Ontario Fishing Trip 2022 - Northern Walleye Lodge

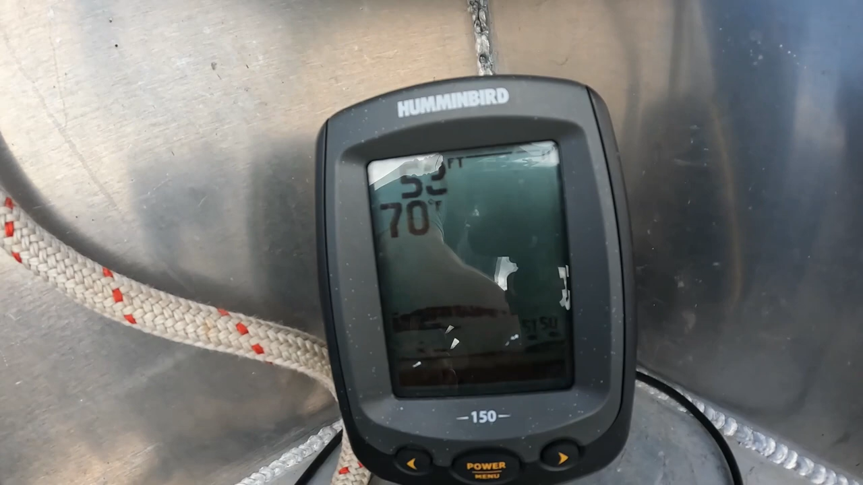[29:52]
I'm not sure if you can see that, but finally started marking them in the 50s.